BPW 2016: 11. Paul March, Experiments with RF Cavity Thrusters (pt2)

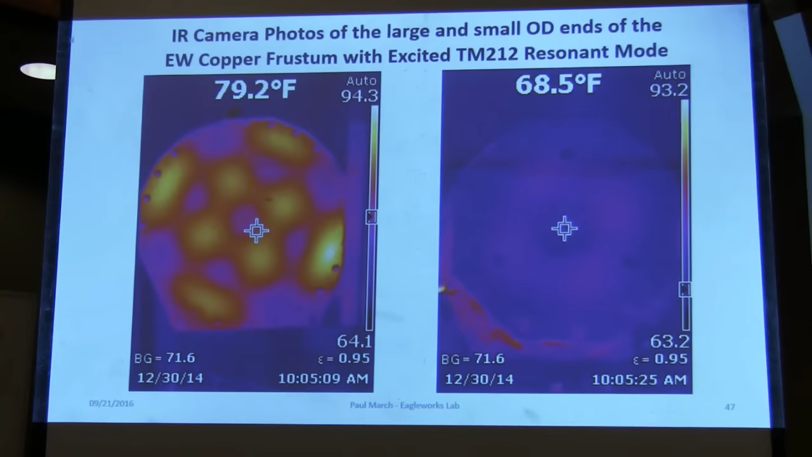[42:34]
If I rotated the antenna 90 degrees, this pattern would rotate 90 degrees. And then this is, again,
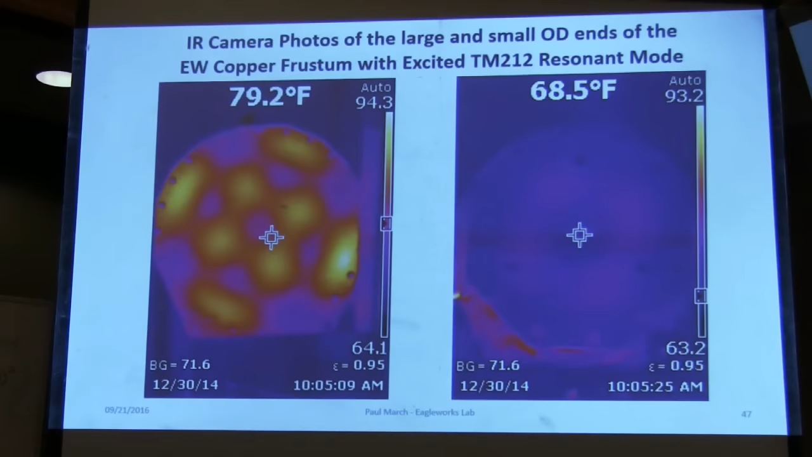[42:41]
you can see on the little end that the stir currents up there are much, much weaker, but still there, like I say, about an order of magnitude down from the big ones. Next slide.